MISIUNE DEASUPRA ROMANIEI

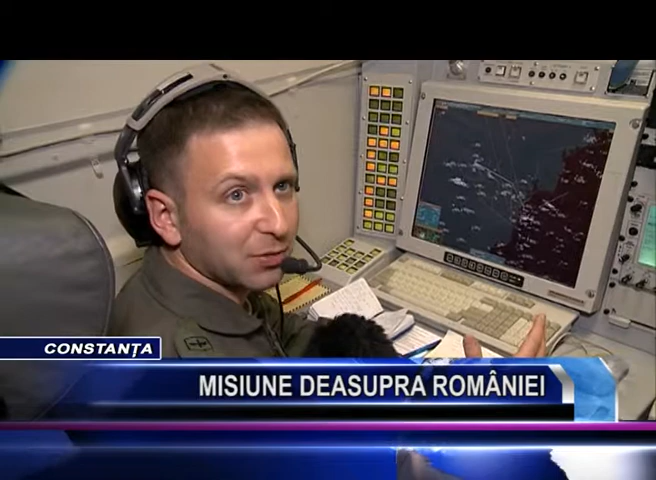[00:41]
acum sunt controluri cu interceptarea, dar de la bordul aeronavelor. În mare parte, din spatele ecranului, putem asigura atât servicii de trafic,
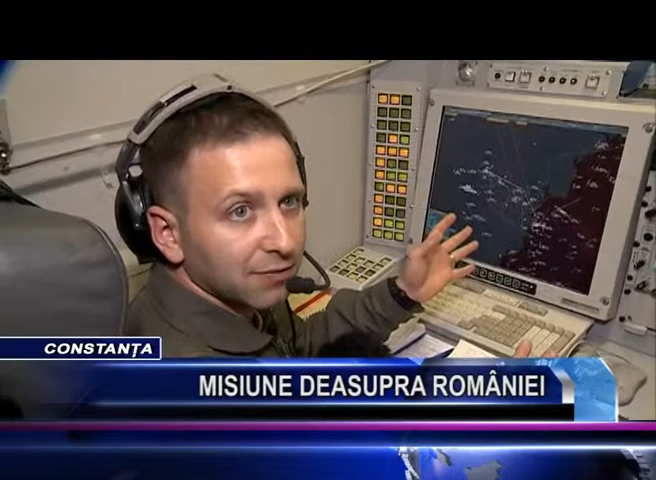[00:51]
cât și servicii tactice, și mă refer la acțiuni de luptă. Echipajul a avut o misiune de supraveghiere deasupra Dobrogei.
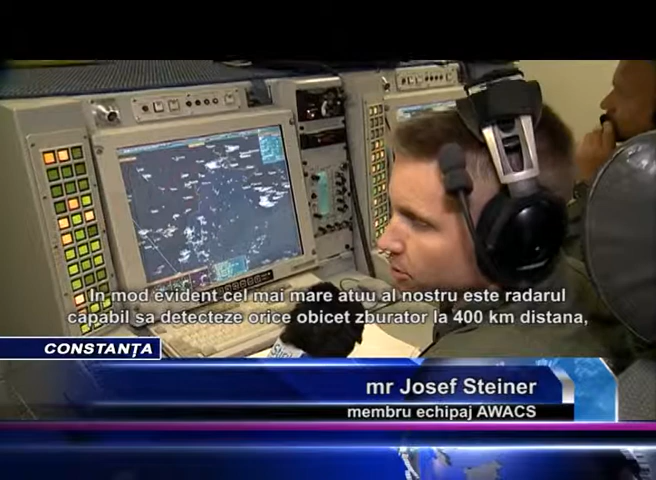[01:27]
Vă mulțumim capabilităție de vizionare a făcut 400 km. Înăciunea, ce născutăți să făcută multe informații. Vă mulțumim capabilității de vizionare a făcut această data